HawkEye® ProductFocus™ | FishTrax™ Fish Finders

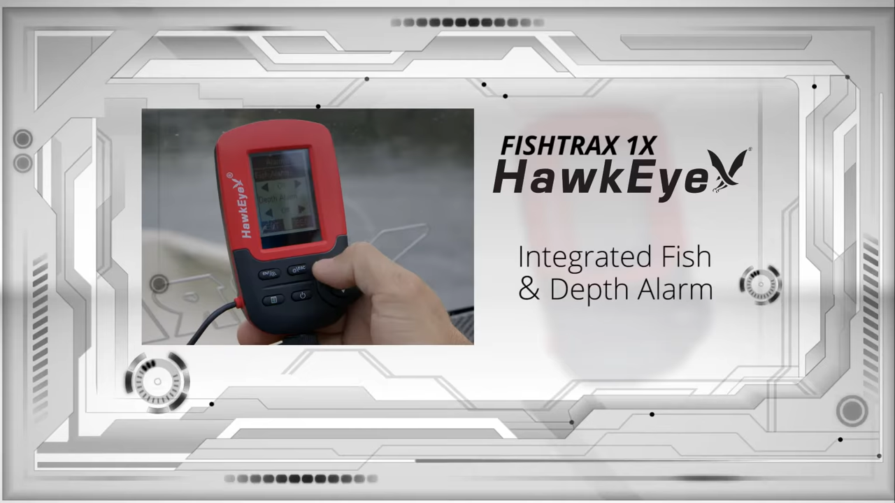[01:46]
Integrated fish and depth alarms intensify prey targeting even further.
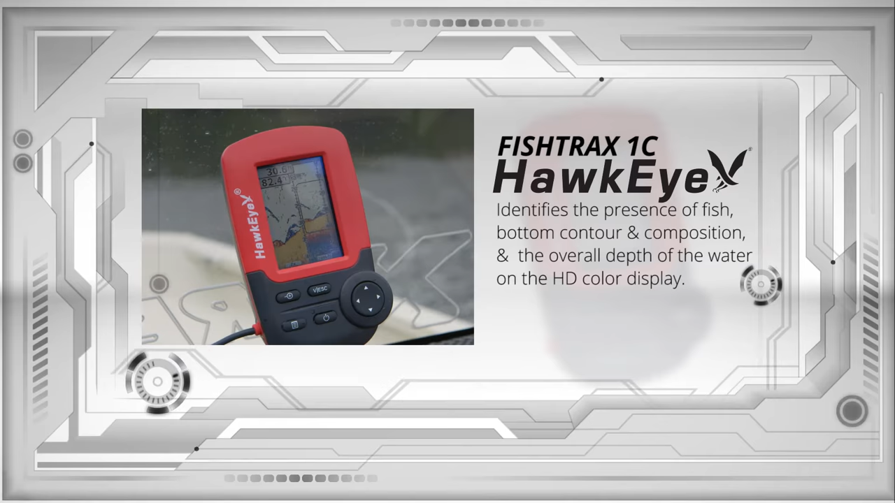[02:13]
and composition, and the overall depth of the water on the HD color display. The data mode enlarges depth, temperature, and battery voltage reading, so they are easy to read from several feet away.
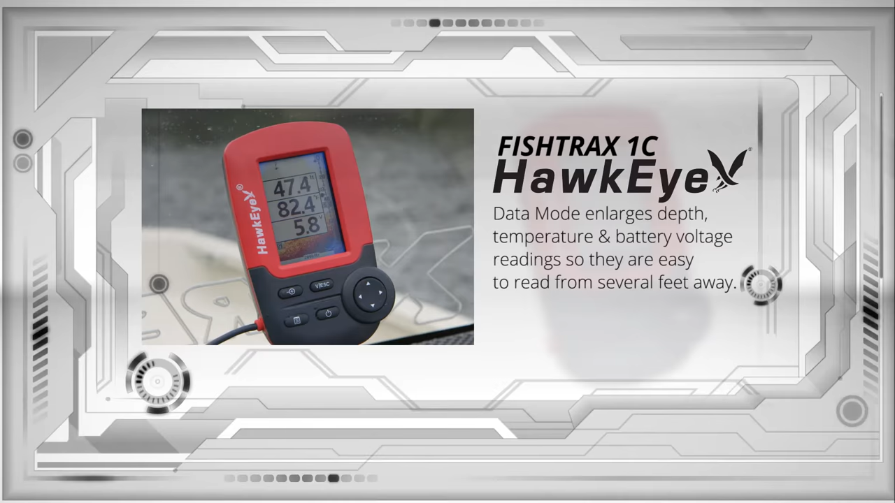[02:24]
The ice mode digital flasher gives you real-time Fish Tracks sonar echoes like a traditional flasher.
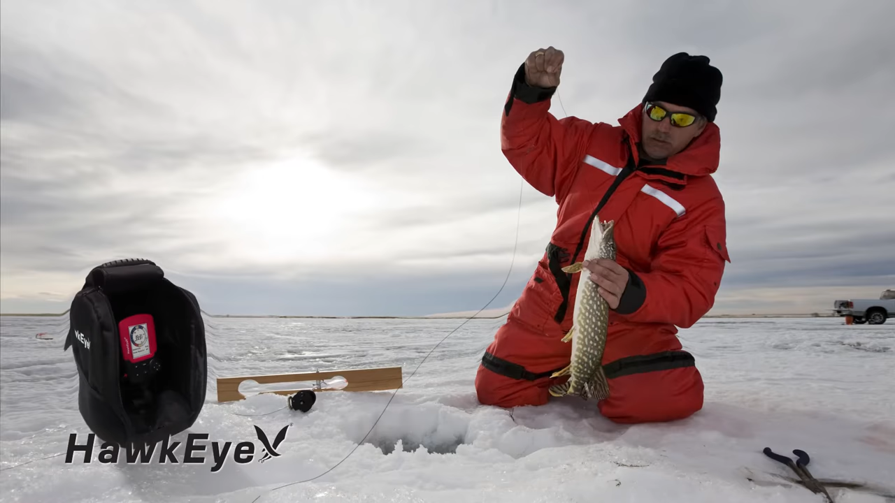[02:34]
Perfect for targeting suspended fish while ice fishing. The Fish Tracks One X also incorporates user-selectable,
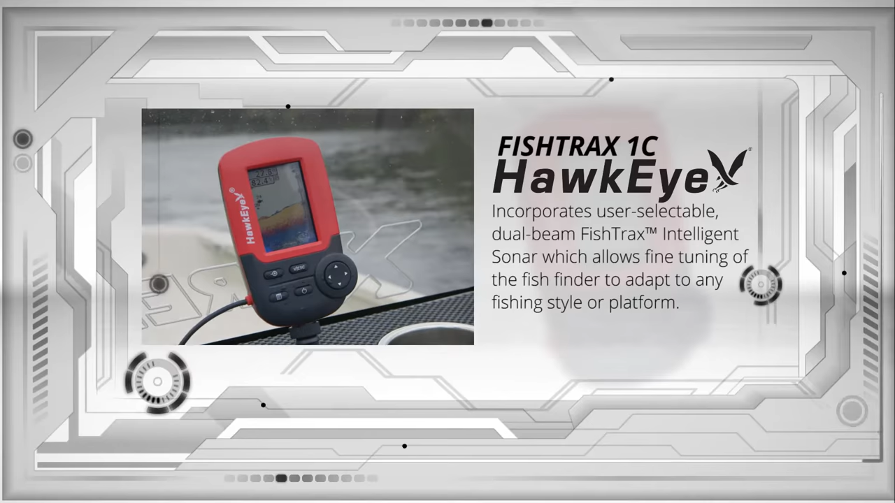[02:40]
dual-beam Fish Tracks intelligent sonar, which allows fine-tuning of the fish finder to adapt to any fishing style or platform. It has a 100-level sensitivity adjustment, multi-level depth ranges, and auto-zoom bottom tracking. Integrated fish and depth alarms intensify prey targeting.